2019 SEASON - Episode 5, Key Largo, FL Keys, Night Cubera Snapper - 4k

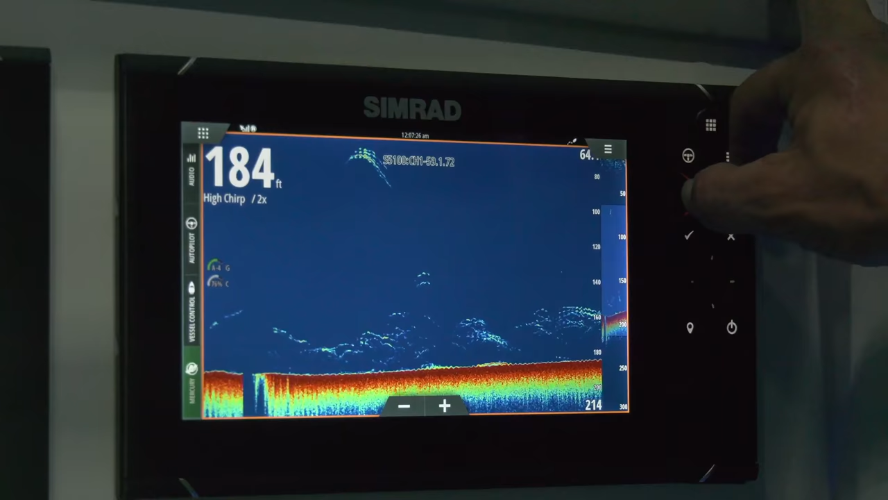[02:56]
On screen: depth 184 ft
once we started to slow i looked at the simrad and sure enough here comes uh part of the wreck we shut down to see what kind of drift we had the direction of the drift and the
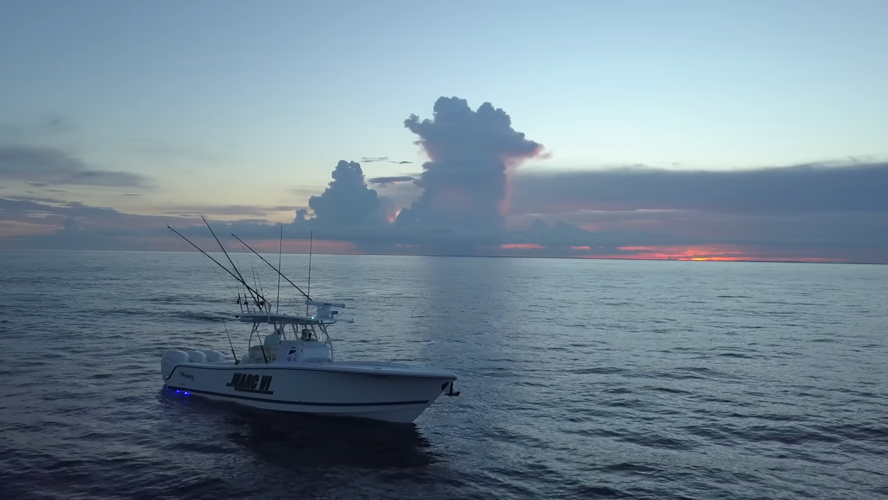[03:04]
bulk of the time we're going to have a little north current there so we'll probably set up on the south side of it and uh and just let the boat do a quick drift just to try and get an idea what our drift is going to look like
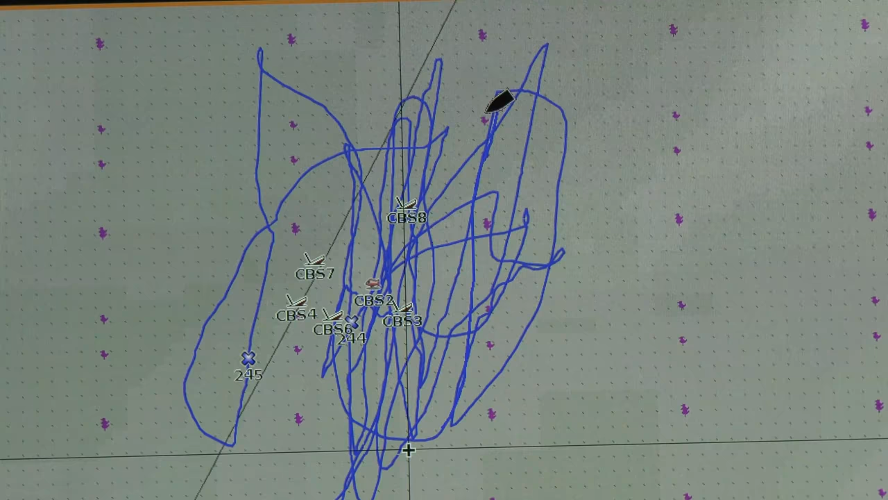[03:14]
on my map we had pretty much the main part of the wreck as well as six or
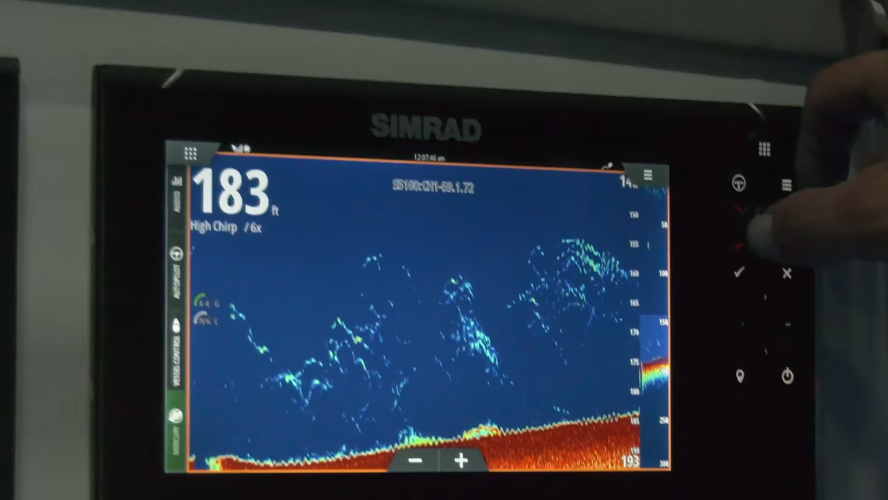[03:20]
On screen: depth 183 ft
seven other pieces of assorted debris that these fish would hold around the key thing obviously is watching your